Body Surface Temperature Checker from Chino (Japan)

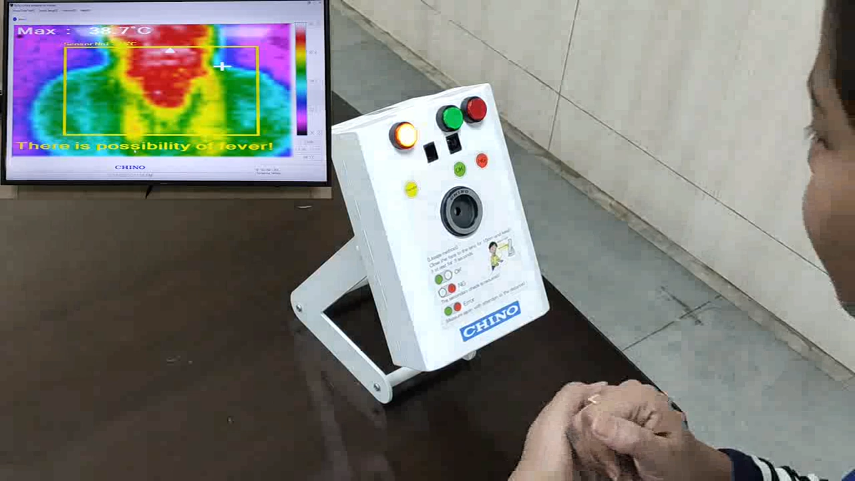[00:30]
On screen: max 38.7°C
हाइलाइट होता है तो यहाँ पर आपने असाइन किया है उसके उपर गया है तब रेड अलाम दें